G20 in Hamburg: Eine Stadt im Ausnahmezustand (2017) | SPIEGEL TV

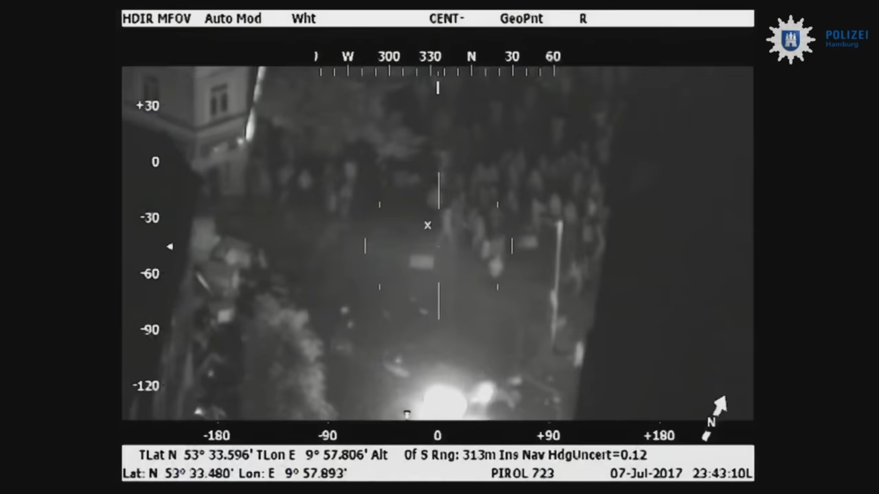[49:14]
Über dem Viertel kreisen mehrere Polizeihubschrauber. Hier die von der Polizei freigegebenen Überwachungsbilder. Am unteren Bildrand zu sehen, Polizeieinheiten in Wartestellung.
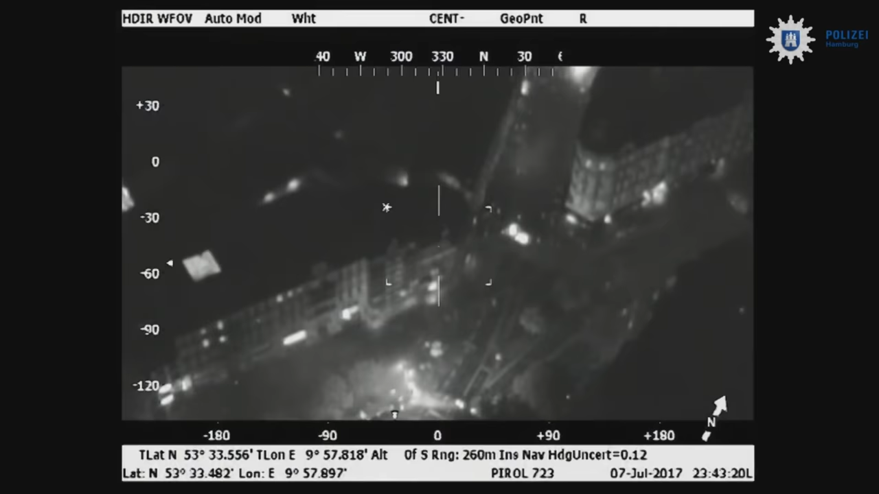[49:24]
Es ist 23.43 Uhr.
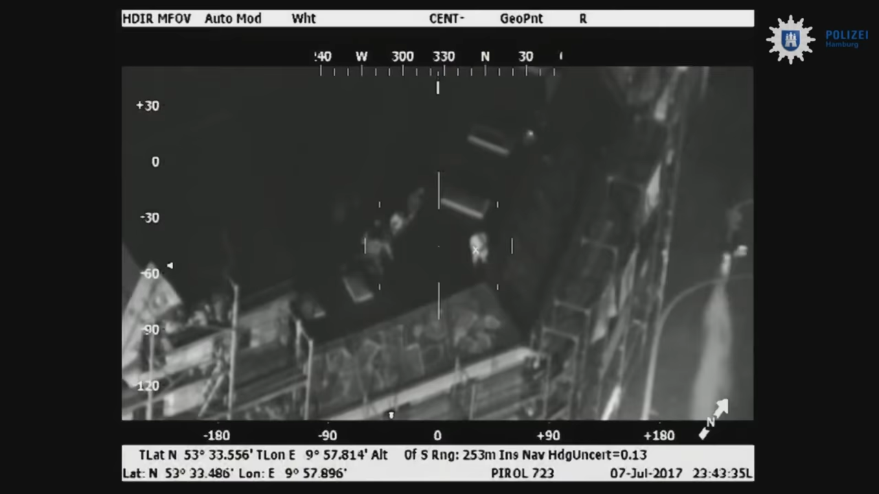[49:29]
Auf dem Dach Kriminelle, die Steine schmeißen.
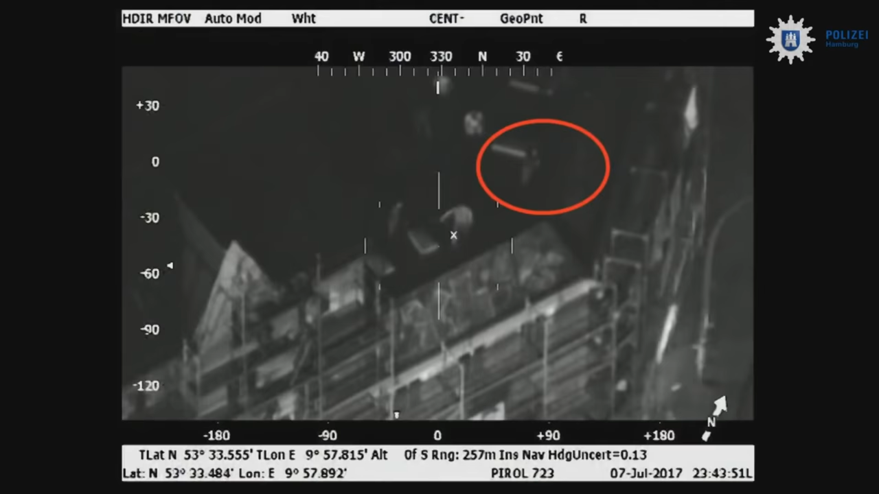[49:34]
Hier eingekreist ein Mann, der erst einen Molotow-Cocktail anzündet und ihn dann nach unten wirft. Zum Glück zündet der Brandsatz nicht. Wie die Chaoten vorgehen, um sich in der feiernden Menge später zu tarnen, zeigen diese Bilder. Sie ziehen sich einfach um. Bunt fällt nicht auf, im Gegensatz zu Schwarz.